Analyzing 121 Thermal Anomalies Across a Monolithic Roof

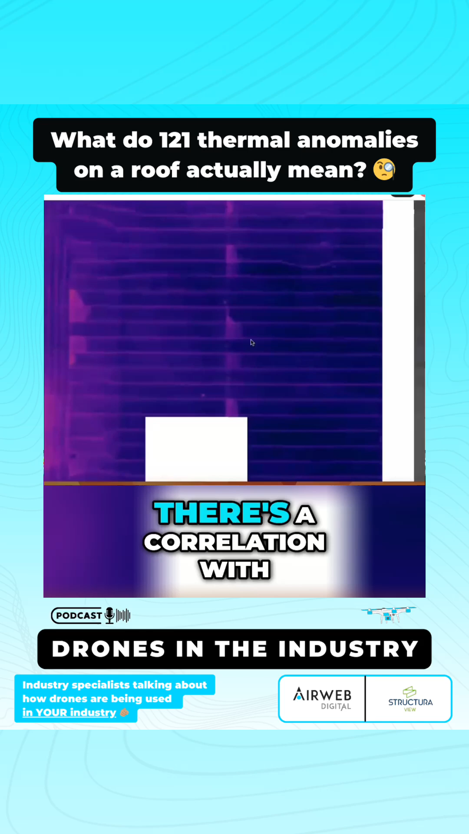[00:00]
there's a correlation with the wind direction that was going on if you compare these thermal anomalies to you know visual conditions it's not like we see debris you know heavy
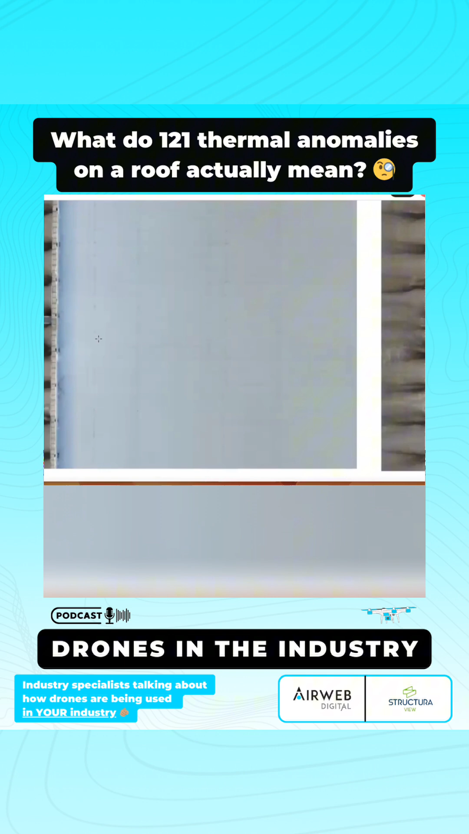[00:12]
discoloration any repairs or anything in these areas so there's something going on you know in this 1.2 million square foot foot roof that we found
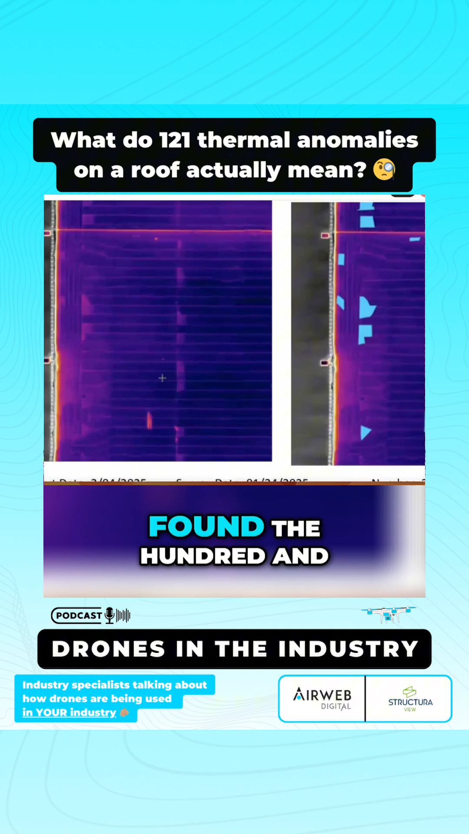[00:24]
the 121 anomalies that are causing these anomalies so you know this is a great
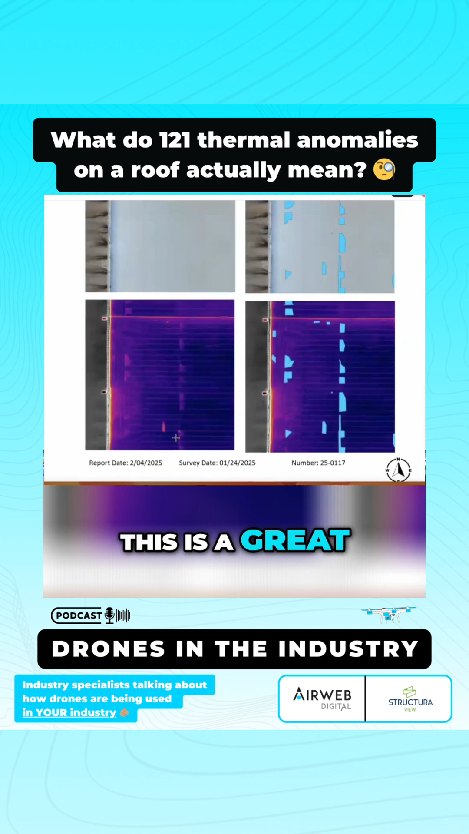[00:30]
example of you know what you kind of what you hope to see now these these thermal anomalies like the temperature differential between wet locations and dry locations suspected were you know not very drastic in temperature change so you know we suspect that there are lighter moisture areas as opposed to
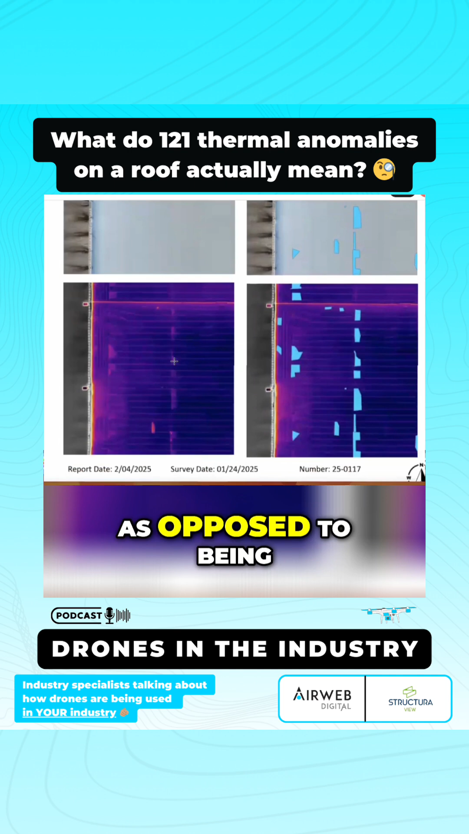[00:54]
being really saturated or heavy moisture or potentially could be caused by unknown other reasons that you know we'll figure out
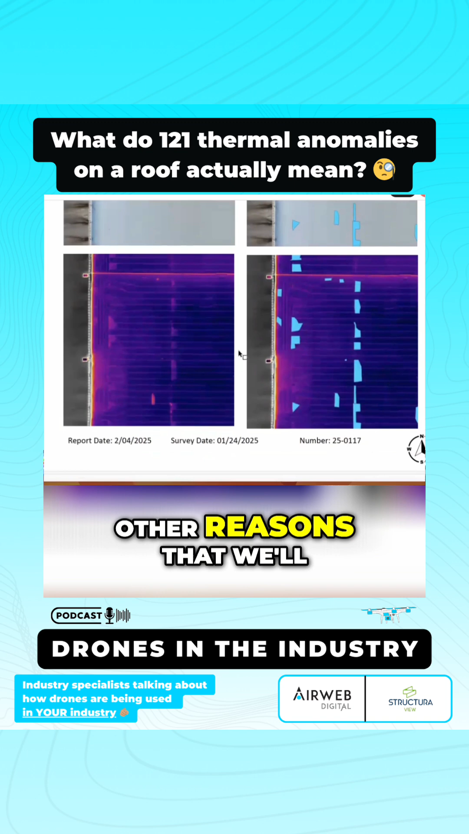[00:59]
but it's always important to have a temperature reference bar that shows you what color represents like roughly what temperature that we're seeing in the image set this was certainly a colder day so you know we had definitely cooler temperatures as a whole on this whole roof system um but here's the stitch that we produced after many attempts and the problem was we had multiple data sets that you know
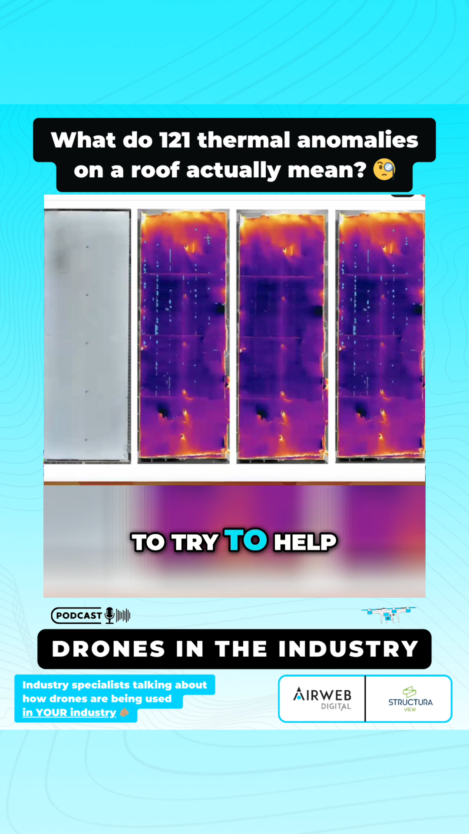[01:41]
up with to try to help map these out and we also worked with our our individual overview images to actually study these conditions